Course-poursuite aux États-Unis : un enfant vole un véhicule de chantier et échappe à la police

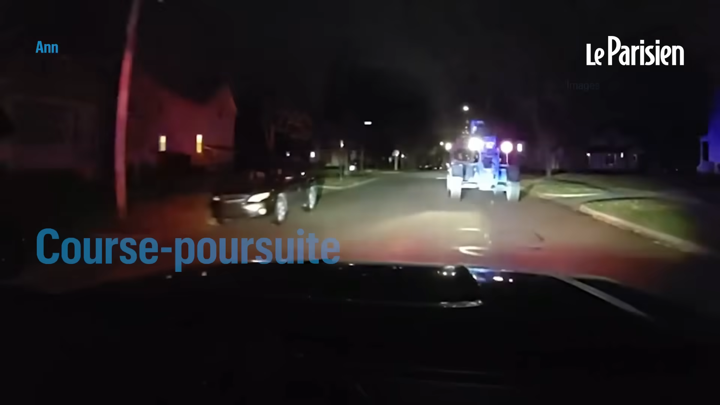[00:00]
Passing spring, going southbound on spring, just going up over the curb.
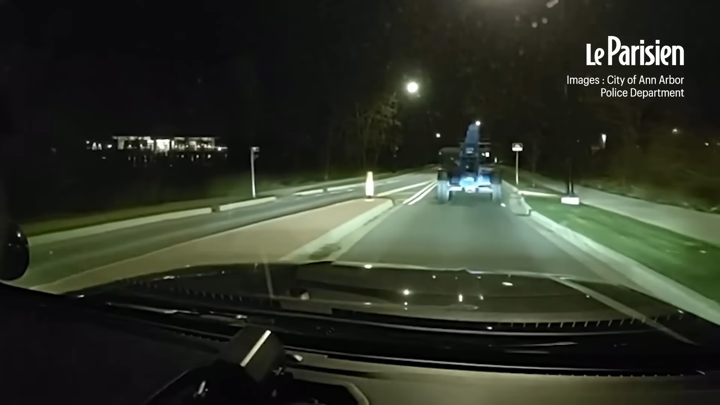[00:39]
Looks like he's gonna... We're in a building.
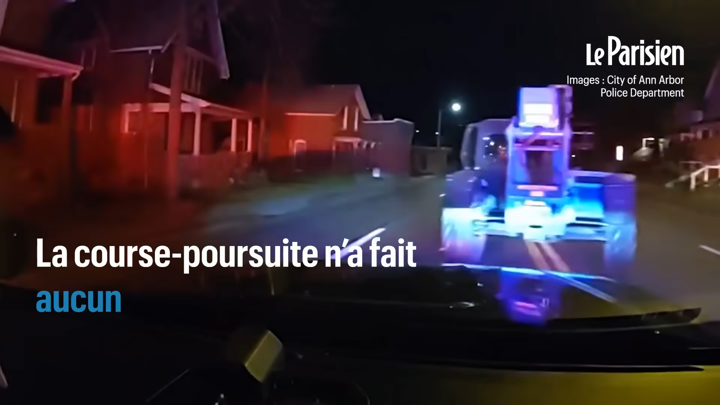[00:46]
This is the center lane. We're back to the streets, uh, Georgetown Boulevard. Southbound, this is the center lane, watch out. This is the center lane! This is the center lane! I told this force, watch out against this! This is the center lane, watch out!
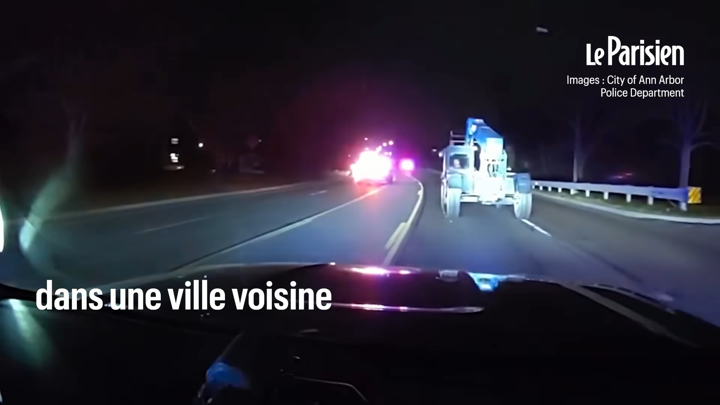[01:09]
This is the center lane!
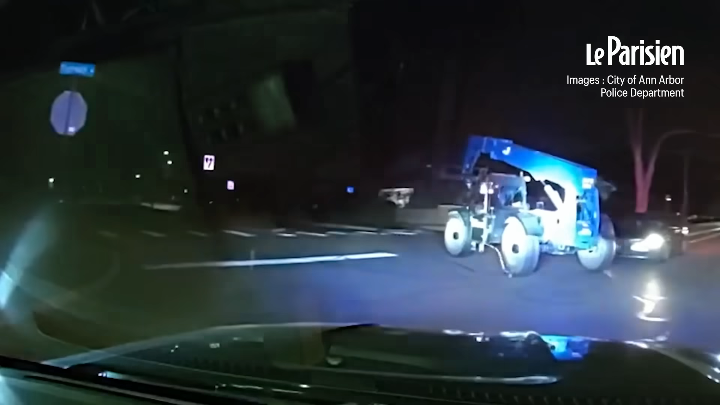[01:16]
He testing. Hey, now, he's, uh, turning north on presidential streets.